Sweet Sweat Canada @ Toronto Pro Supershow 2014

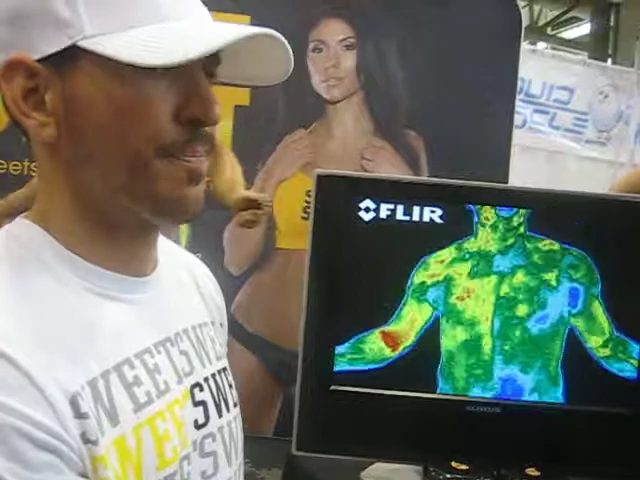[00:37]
So on the left side of his body, I notice he has it.
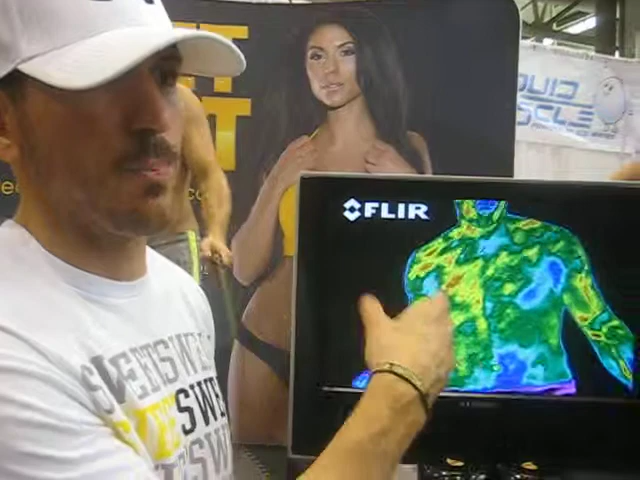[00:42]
So on the left side, which is yellow and red, it shows more circulation, more heat coming off the body. For the blue and purple colors, it shows poor circulation. Look at the fatty areas. There's purple. That shows bad circulation.
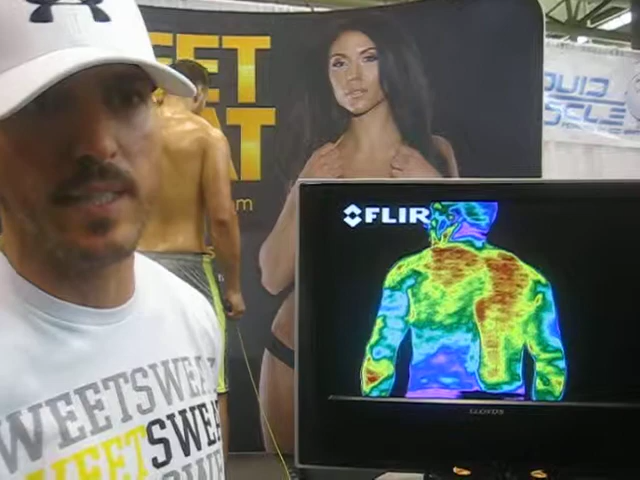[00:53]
That's why people have to get this beer bellies because they lack blood flow there. The blood is going to your muscles, not to your stomach.
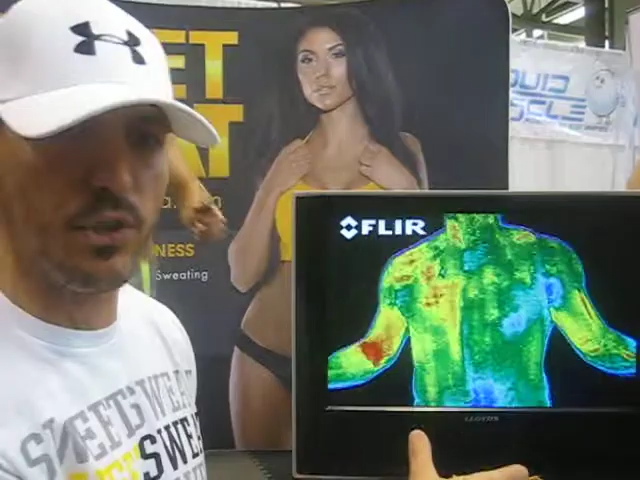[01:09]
It's just going to basically enhance your workout.
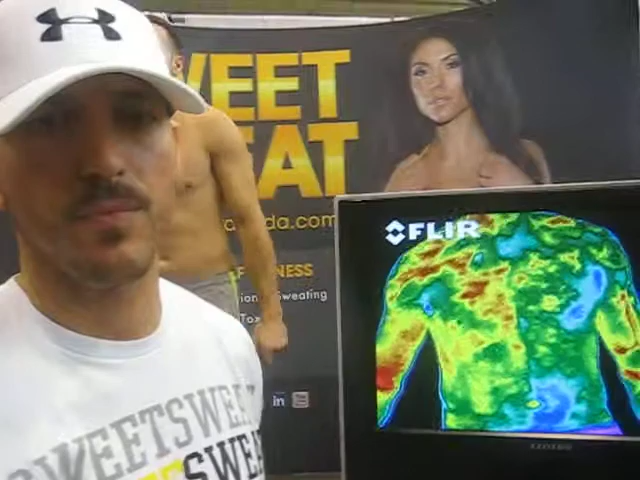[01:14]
Okay, now you notice on his body, on the left side, he's got your sweet sweat.